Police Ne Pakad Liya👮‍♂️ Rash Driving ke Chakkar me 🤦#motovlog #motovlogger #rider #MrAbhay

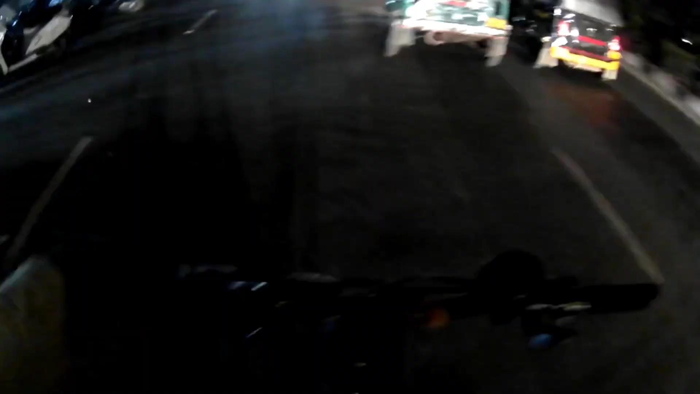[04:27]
फिर ड्राइवर चेन गई मैंने बोला मैंने सोचा नहीं इतना ट्रैफिक होगा भाई वो ट्रैफिक ही है और गाइस रात है तो